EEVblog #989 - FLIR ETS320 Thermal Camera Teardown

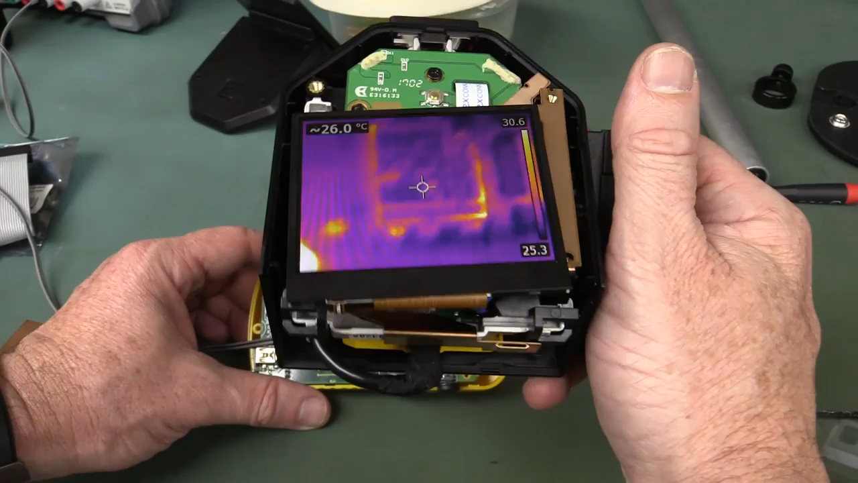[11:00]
On screen: spot 26.0°C
Haha! Well it's doing something anyway. Oh man, this is really some...
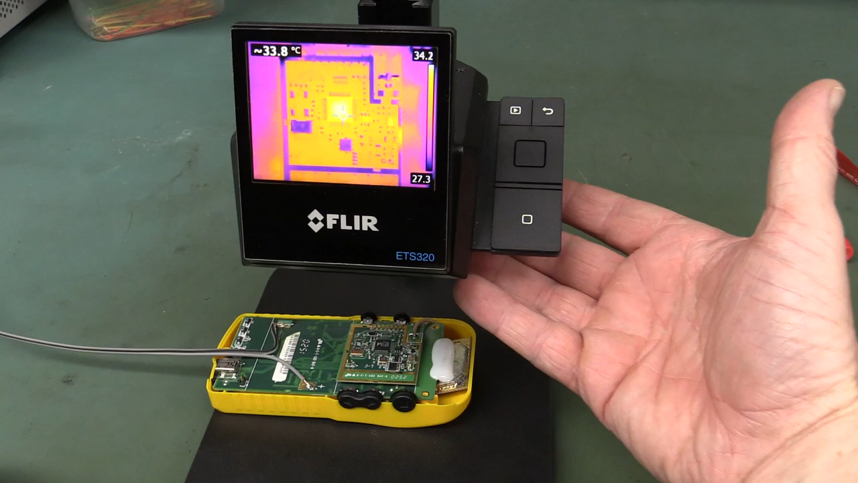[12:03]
On screen: spot 33.8°C, scale top 34.2°C, scale bottom 27.3°C
And one of the other things is you might be able to see here... You can see my fingers on the screen! Yet I am nowhere near the sensor at all! Like my fingers are not under the sensor! What it's doing is getting...
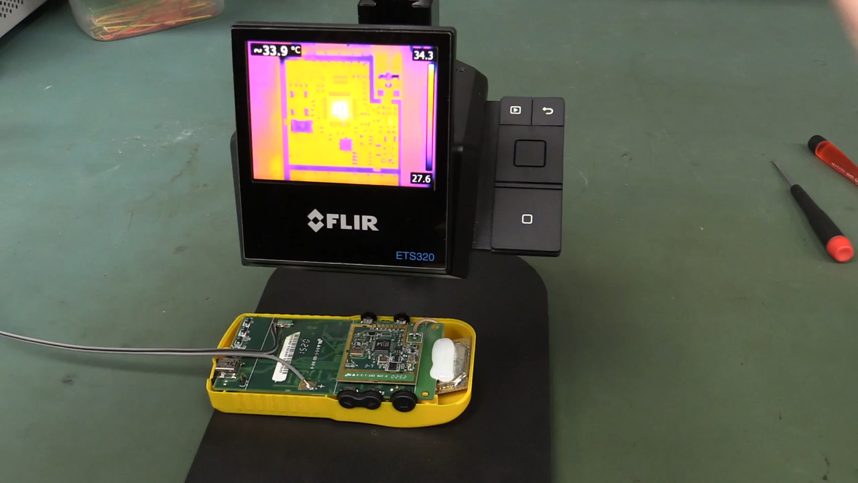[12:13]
On screen: spot 33.9°C, scale top 34.3°C, scale bottom 27.6°C
Even if I hold my hand on top here... You might be able to... Oh! Calibration! You might see it come through maybe! It's getting reflection off there! So if you've got anything nearby... It can actually reflect off there! But you saw a menu option in there to get the... The heat reflected setting on that! But yeah! Just be careful! So that was a rather interesting teardown! A very nicely designed and engineered as you'd expect! But yeah! The stand leaves a little bit... A bit...
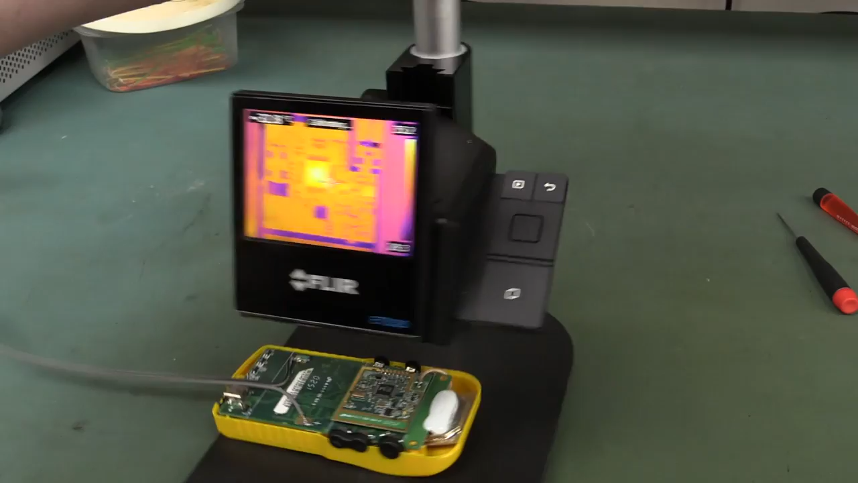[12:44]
How you doing the stand? I don't know... A bit cheap! Kind of lets it down a bit! But yeah!